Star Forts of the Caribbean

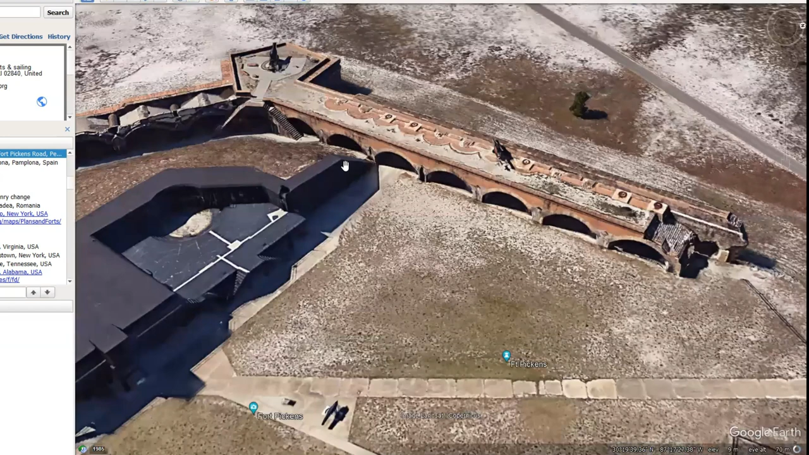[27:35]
It looks like they've got a big, big cannon there. Let's see if we can have a look at that one.
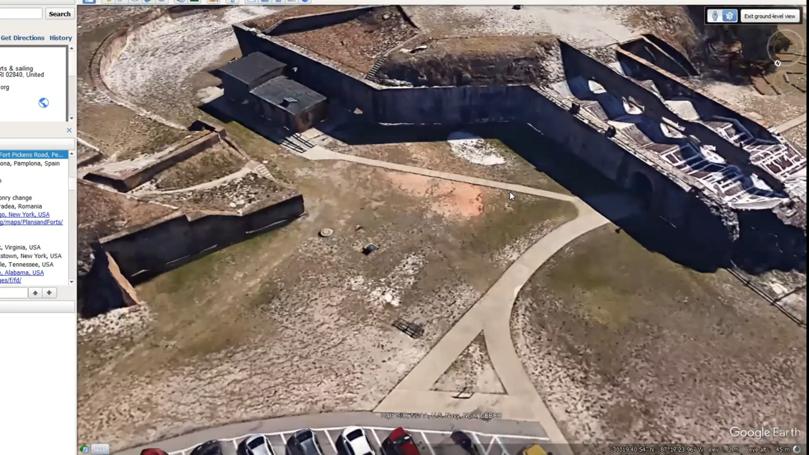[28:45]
That is, you can see it's quite a big structure. And this is that outer wall I was talking about.
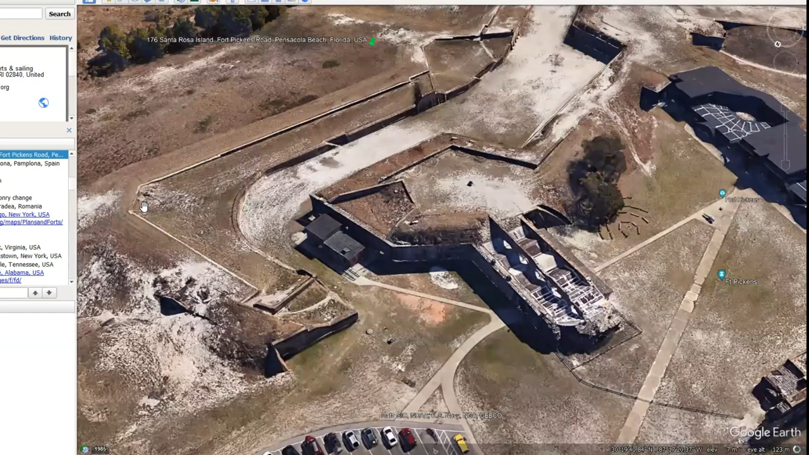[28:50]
You can see going around there.